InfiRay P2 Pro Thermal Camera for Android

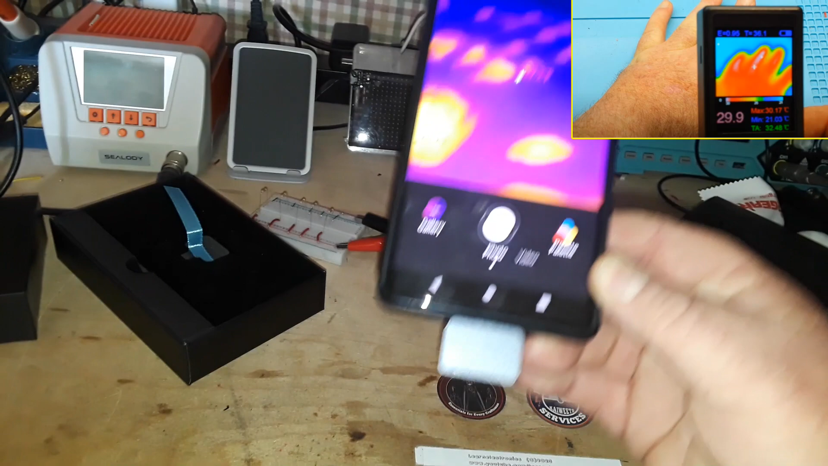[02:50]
yep there's my hand and that is quite a difference from the other picture right
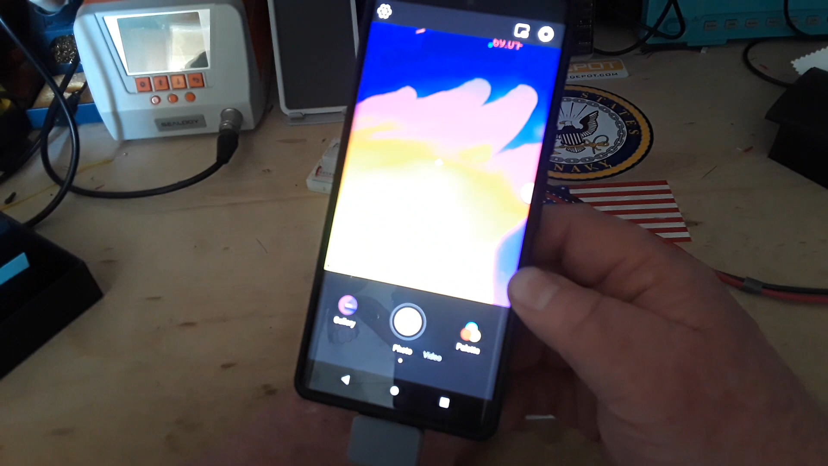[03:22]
see in the camera there we go
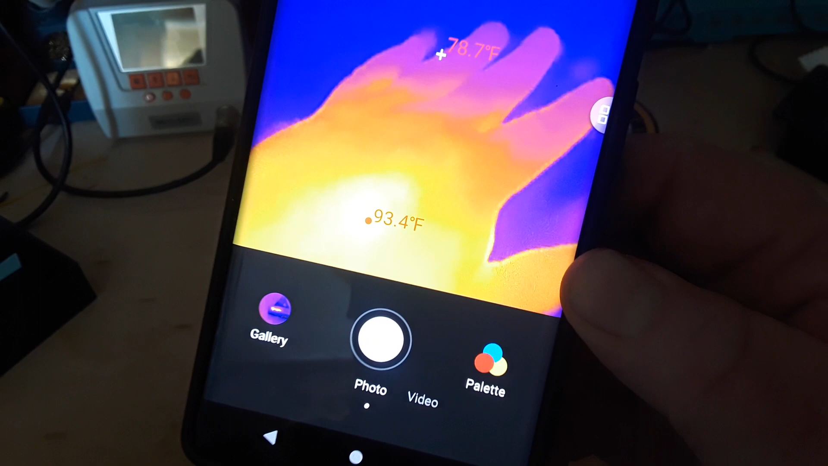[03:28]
haha that's my handprint
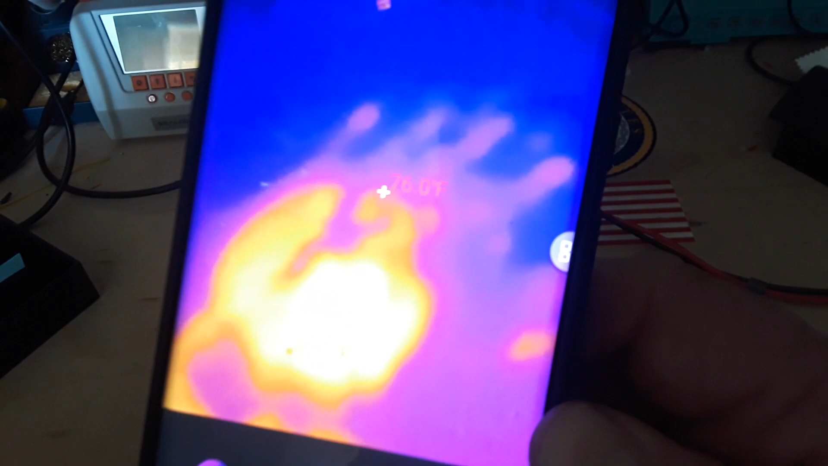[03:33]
on the desk how cool is that all right so there's basically the same shot
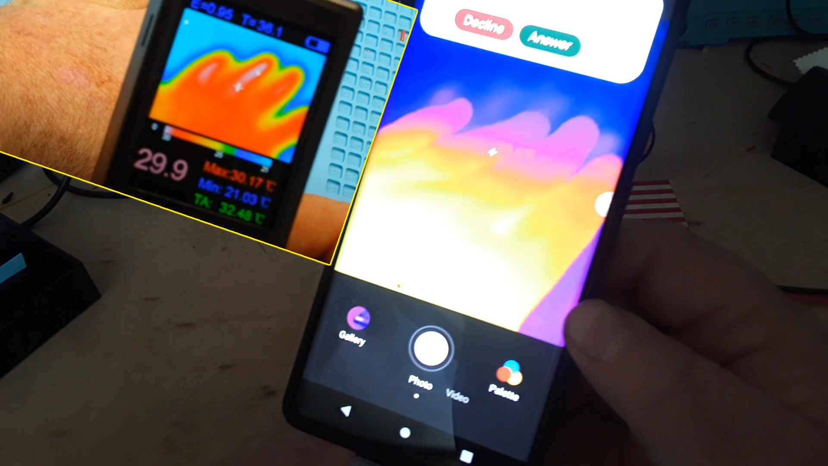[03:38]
On screen: max 30.17°C, min 21.03°C
okay so next up what we're gonna do here is I have some resistors connected in parallel
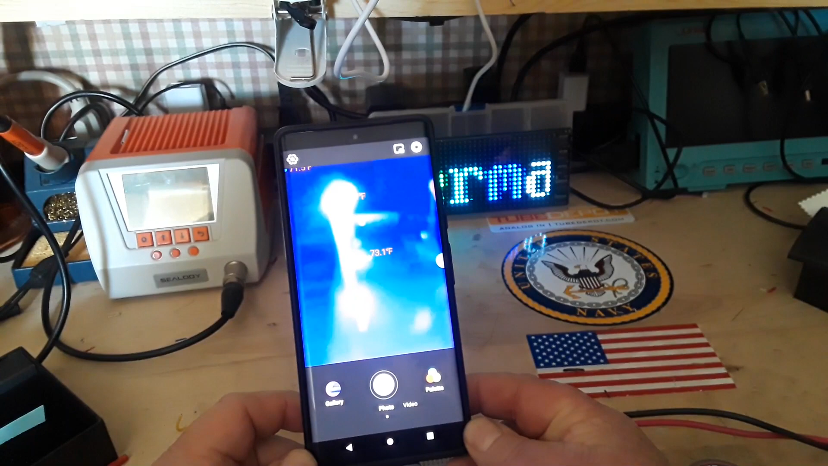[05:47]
so there is the 47 ohm which you can see is at 320 degrees Fahrenheit
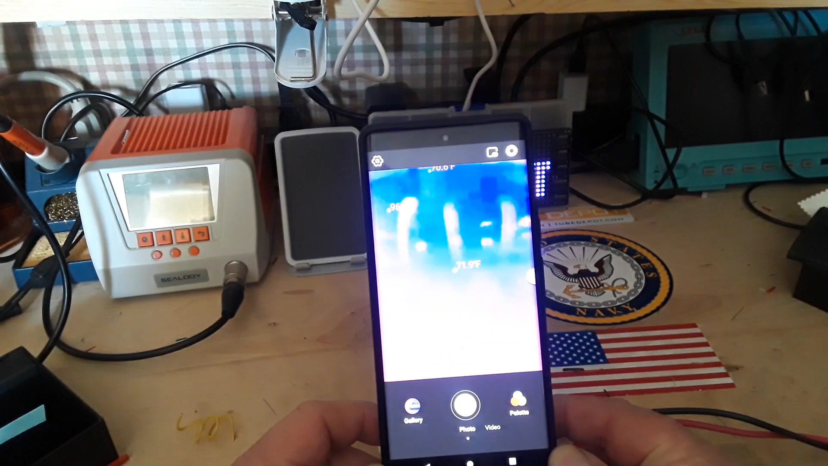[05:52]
there's the next one 73 degrees
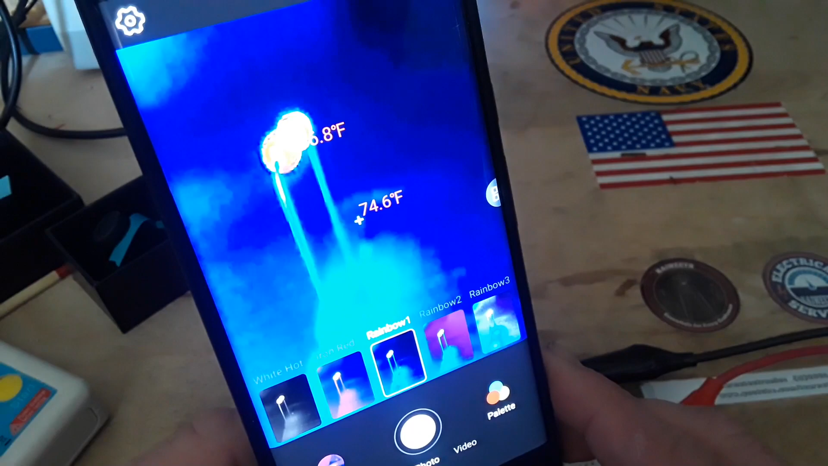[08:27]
On screen: spot 74.6°F
now that looks white and blue to you but I see red and green and yellow
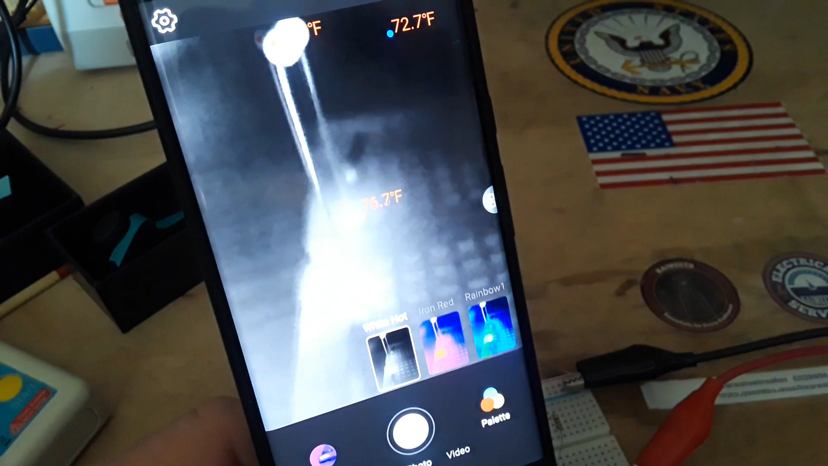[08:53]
but i don't know if you don't need the colors i think the white hot provides the best view
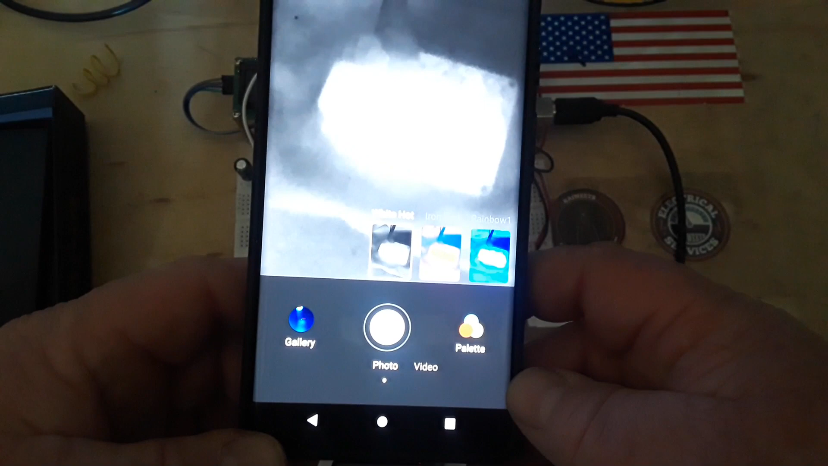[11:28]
yes you're not really seeing anything there at all
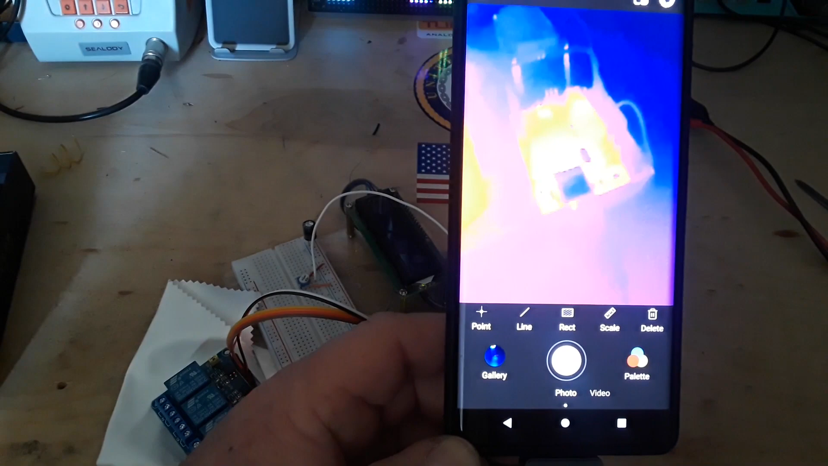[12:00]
and this is the professional photometry
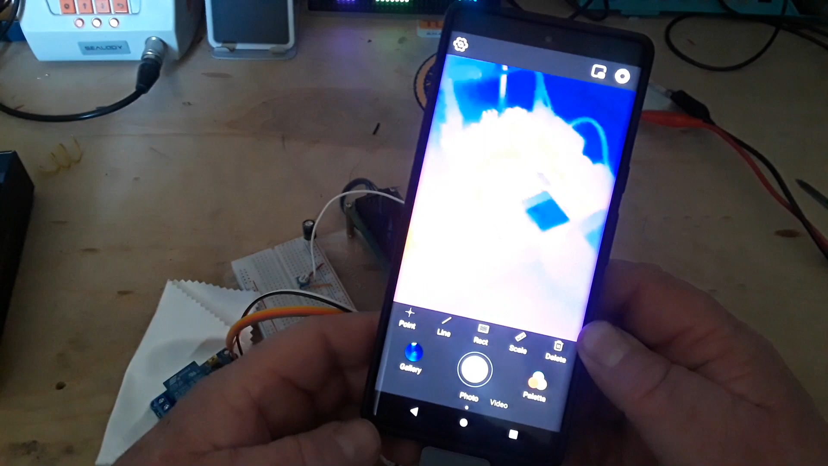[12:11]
i think so we can what we can do here oops i can say point and it tells me p1 and what the temperature is i can
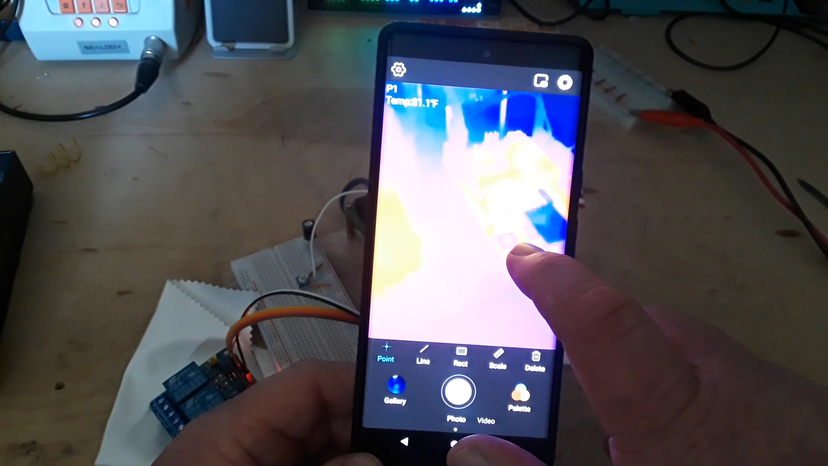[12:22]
say what's this over oops here there's p2 things put in different ones or turn the point and turn them off
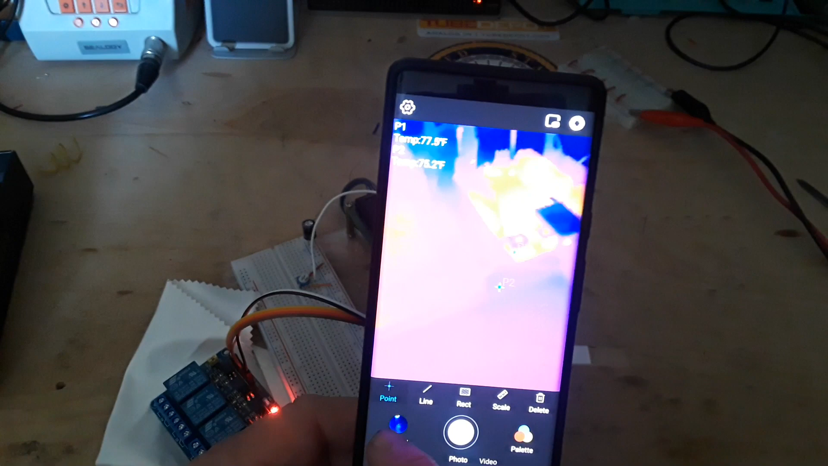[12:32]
yeah okay we can do a rectangle
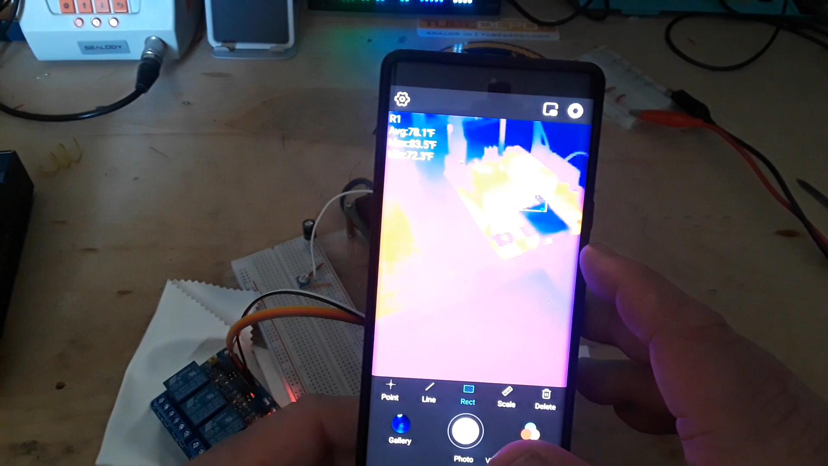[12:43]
just like that and anything in that rectangle we get the average the maximum and the minimum temperatures then we also have a scale which will tell us the uh
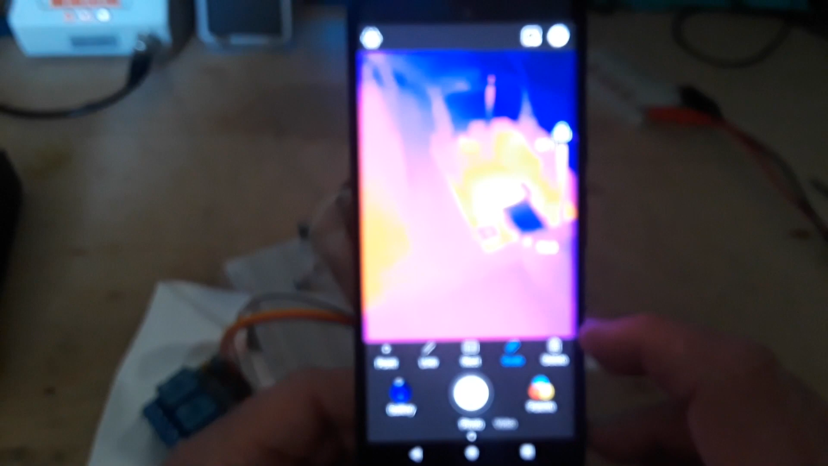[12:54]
what's the word i'm looking for
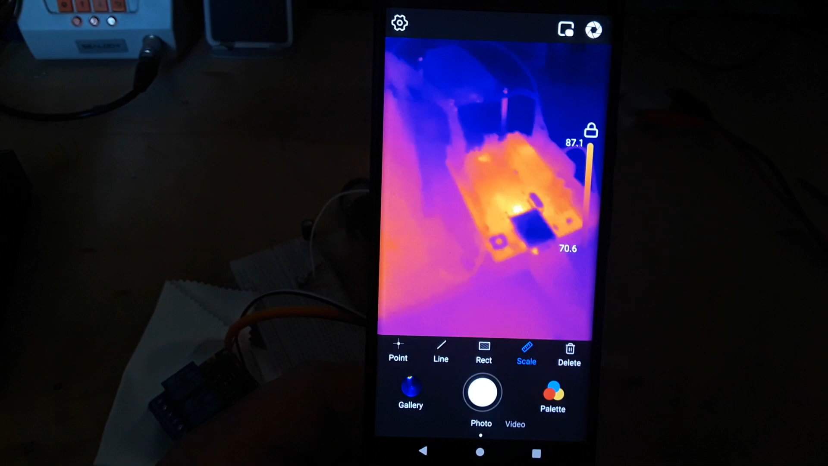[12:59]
the temperature range yeah it's very cool
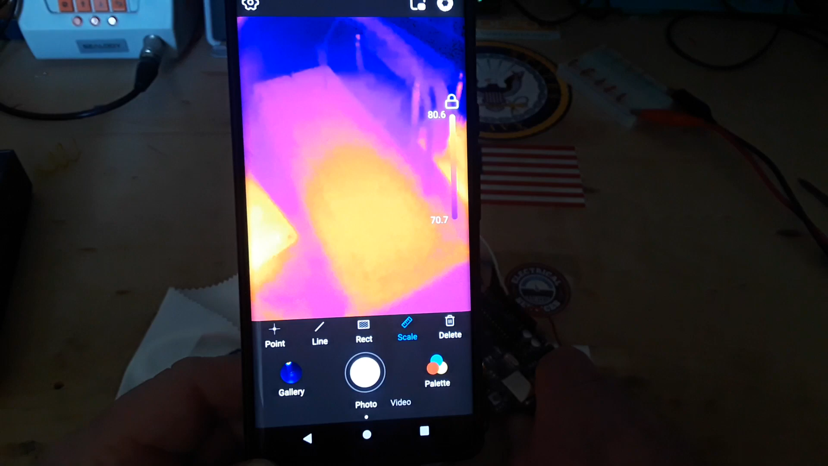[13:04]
get that out of there i just want to try one more thing here
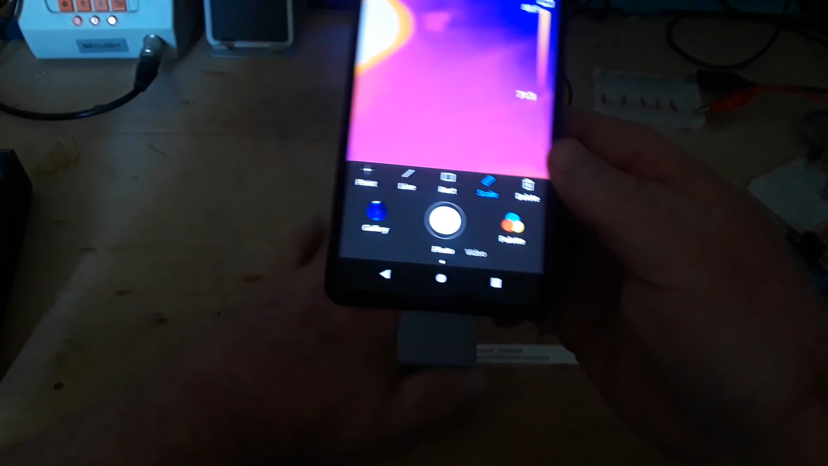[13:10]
with the professional thing okay so there's my hand